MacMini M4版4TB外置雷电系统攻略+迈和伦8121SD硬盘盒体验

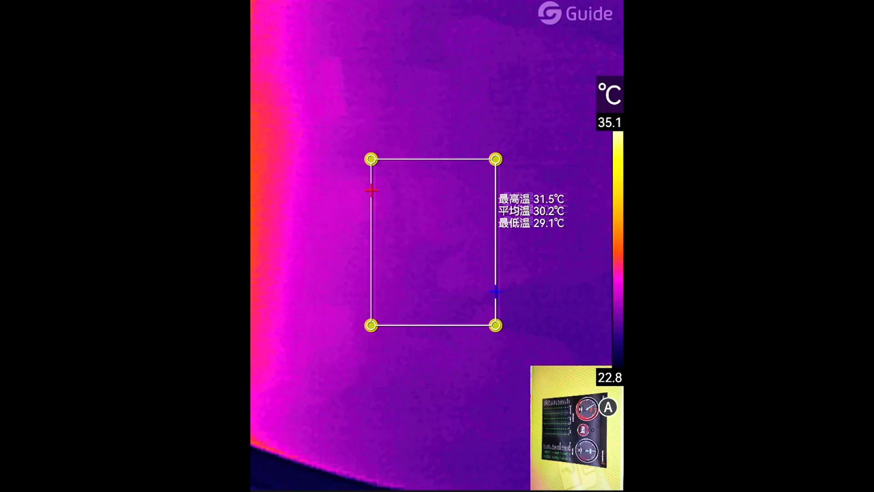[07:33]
On screen: max 31.5°C, min 29.1°C, scale top 35.1°C, scale bottom 22.8°C
有多用啊测一下温度我现在是
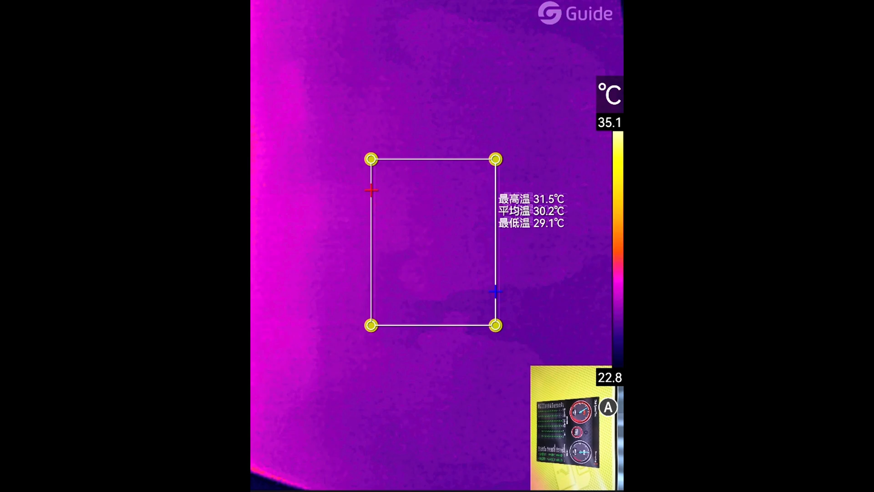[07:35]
On screen: max 31.5°C, min 29.1°C, scale top 35.1°C, scale bottom 22.8°C
在连续的跑这个外置雷电硬盘的一个
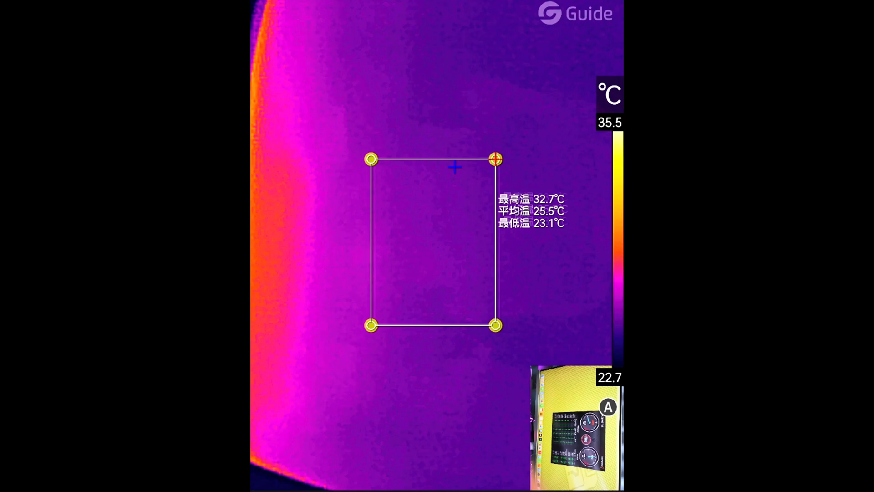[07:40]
On screen: max 32.7°C, min 23.1°C, scale top 35.5°C, scale bottom 22.7°C
测速并且它是系统盘大家注意看它的温度来震撼一下
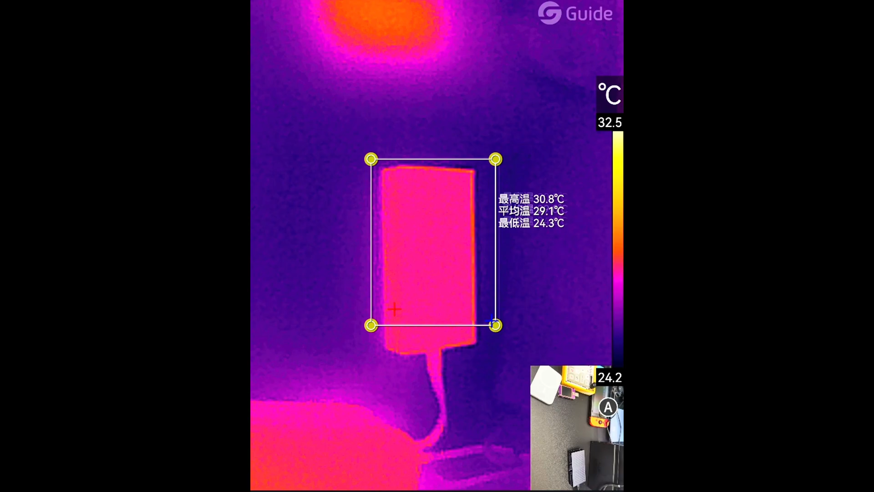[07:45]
On screen: max 30.8°C, min 24.3°C, scale top 32.5°C, scale bottom 24.2°C
30度这是啥怎么这么热是吧来你看31.
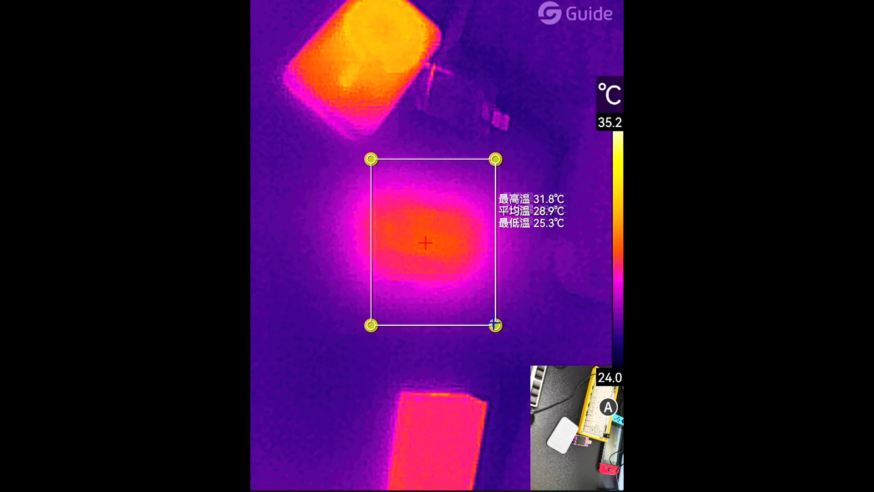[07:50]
On screen: max 31.8°C, min 25.3°C, scale top 35.2°C
9度
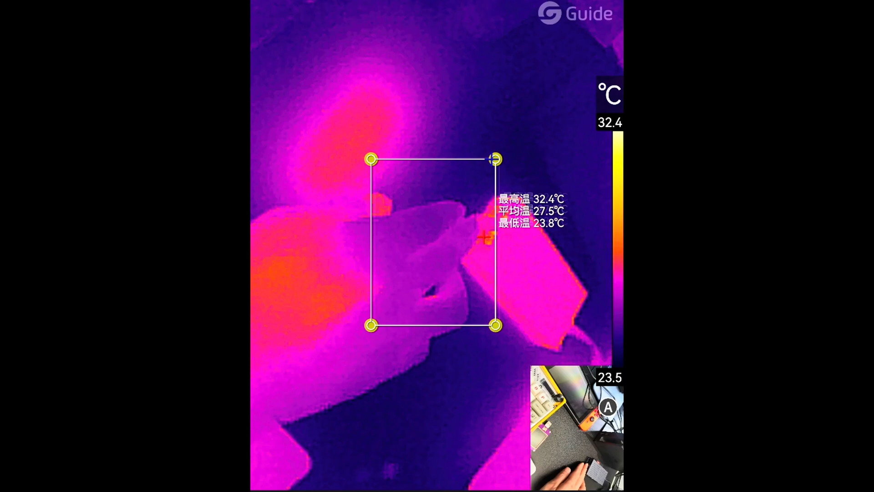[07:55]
On screen: max 32.4°C, min 23.8°C
这是这硬盘盒出风口排出来的温度可以吹到这么远
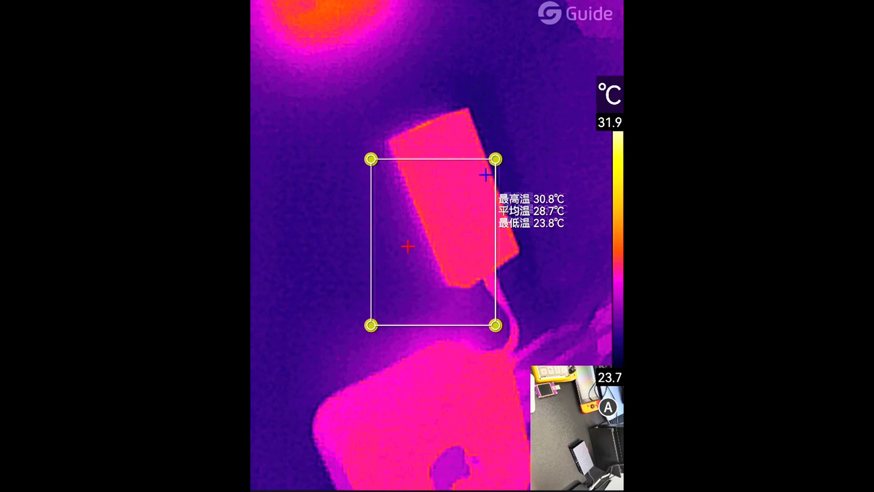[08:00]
On screen: max 30.8°C, min 23.8°C, scale top 31.9°C
这散热离谱了我现在是在连续的温度我现在是在连续的温度